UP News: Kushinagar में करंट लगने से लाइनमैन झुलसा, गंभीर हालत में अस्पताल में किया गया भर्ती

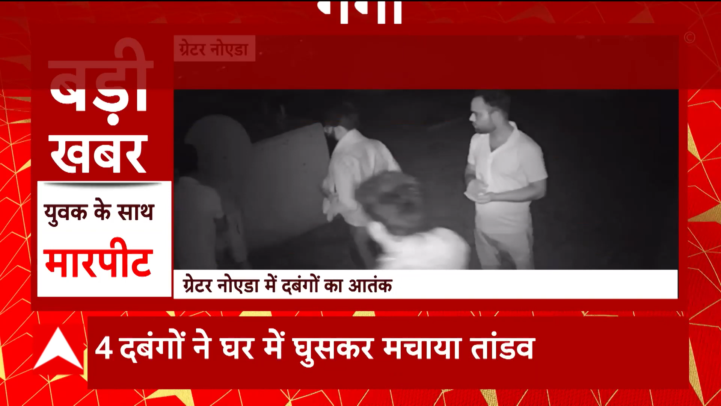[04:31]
सपीटा बताया चारा है कि ये इनके बीच पुराना विवाद चल रहा था इसे विवाद के चलते चार दबंगों ने युवक के घर में घुसकर उसकी पिटाई कर दी पुलिस ने
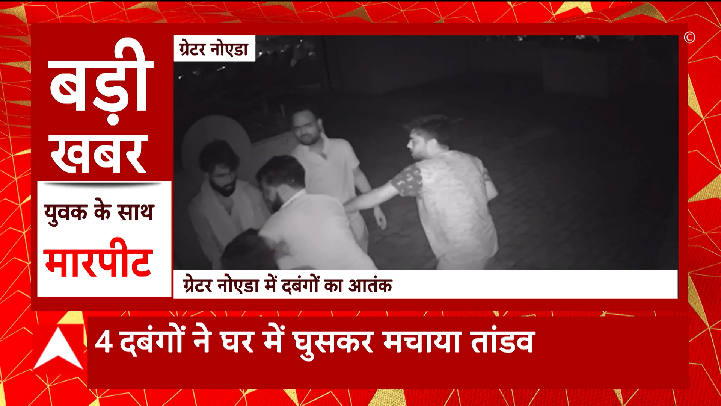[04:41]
CCTV के आधार पर मामले की पड़ताल शुरू कर दी है चार दबंगों की आप देख सकते हैं तस्वीरें किस तरीके से चार दबंग अंदर
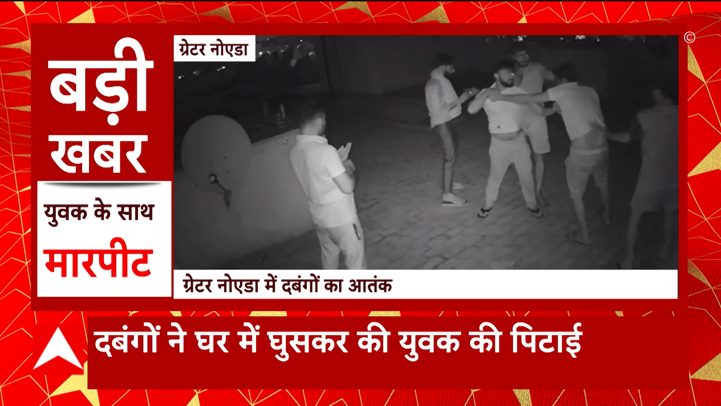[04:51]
खुसते हैं और उसके बाद युवक की बेरहमी से पिटाई करना शुरू कर देते हैं